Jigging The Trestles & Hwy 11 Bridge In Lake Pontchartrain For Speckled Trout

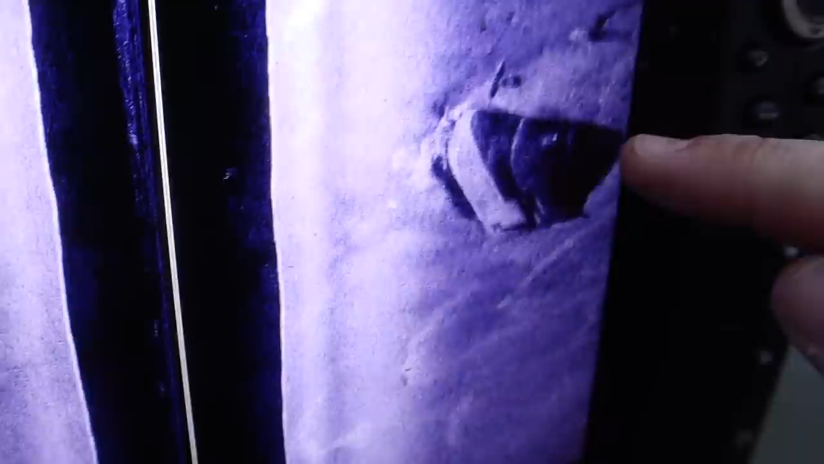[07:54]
There it is right there. Now you can see the boat itself. And then in front of it, you can see that tire.
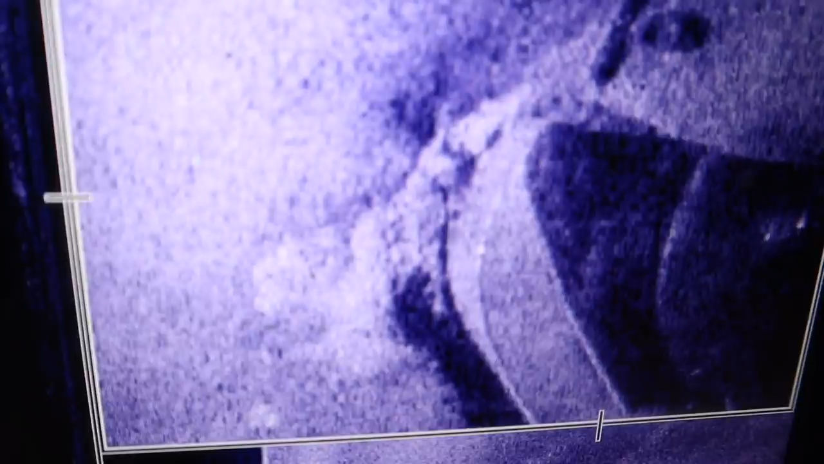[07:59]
It looks like it did move over a little bit. All right. This ain't panning out either. We're going to take a ride.
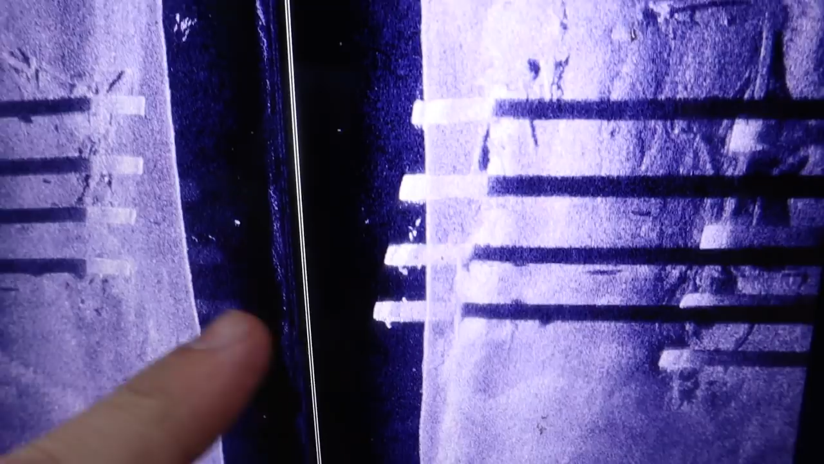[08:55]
Like all those little dots right there. Those are fish. There's little dots. There's little dots right there. Those are fish. Oh, there's fish around these freaking, oh my God. Yes. Look, those are fish. Those are fish. And these shadows you see that that's a fish.